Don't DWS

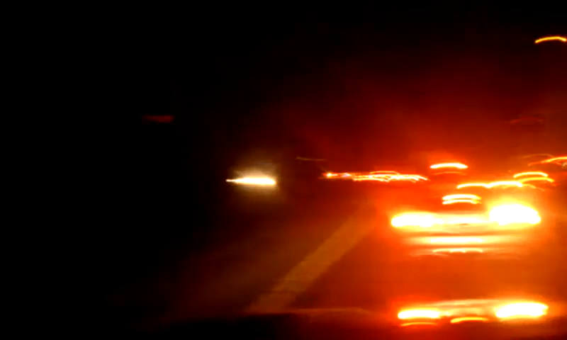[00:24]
Boom! Alright, that's right. You see what's up ahead? You see those little flashing lights and all that shit that's going on? And now I got a fucking semi that's trying to come over and he's going to cut people off. And this poor bastard's probably going to get his car crushed. Who gives a shit? But anyway, there's flares out. There's a fucking huge-ass car accident probably.
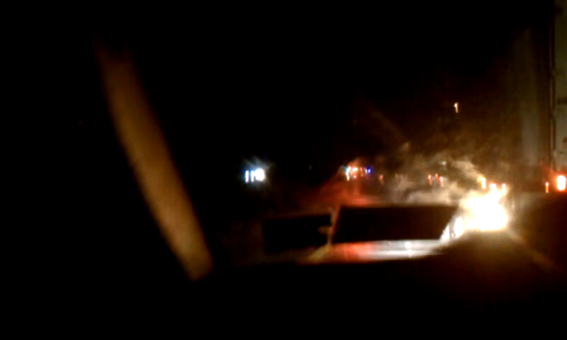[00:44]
People just don't know how to fucking drive.